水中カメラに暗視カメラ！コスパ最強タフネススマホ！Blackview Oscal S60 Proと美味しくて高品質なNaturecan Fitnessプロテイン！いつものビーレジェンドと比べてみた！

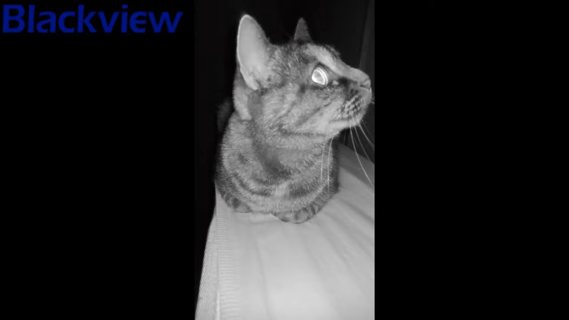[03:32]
真っ暗な部屋ですが毛並みまでわかるほどしっかりと撮れています動画も静止画もどちらも撮影可能です